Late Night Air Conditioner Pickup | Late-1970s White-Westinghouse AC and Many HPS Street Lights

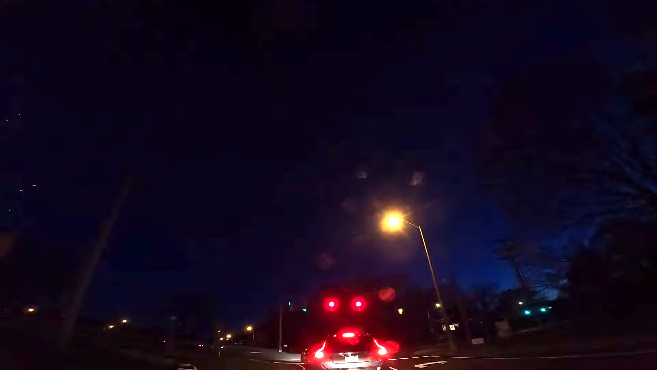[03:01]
Jeez, this is taking forever. At least we should be getting a good picture of this street light here.
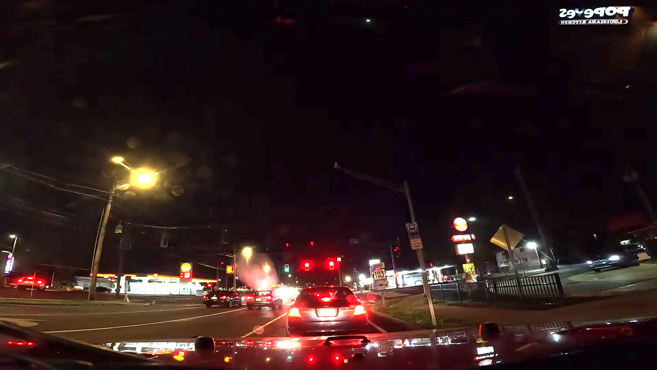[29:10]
That trafficway is busted. It's probably DEL. After 1/2 mile, turn right, Interstate 91 southbound, towards New Haven.